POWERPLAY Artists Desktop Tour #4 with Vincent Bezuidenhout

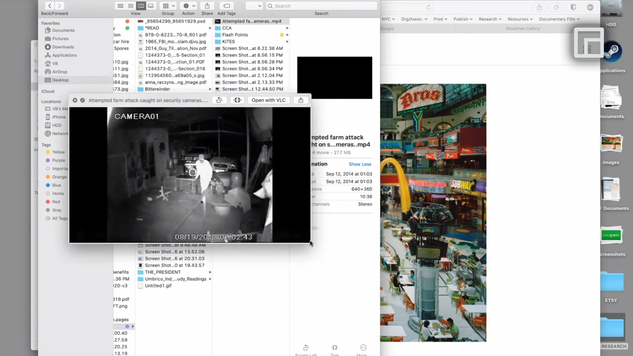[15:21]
So what I really loved about this was how the light from the camera overexposes the person the closer they get to the camera. Here they become completely blown out.
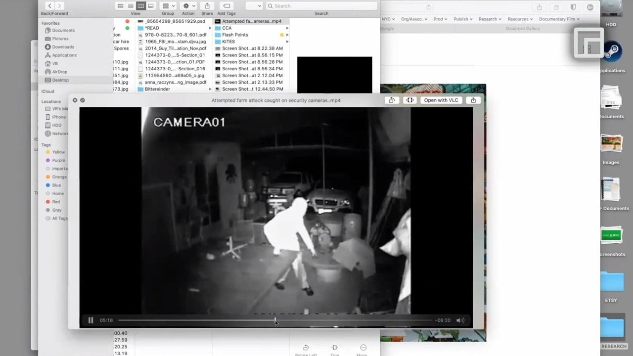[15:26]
I guess this kind of refers back to me looking at these little anomalies within photography.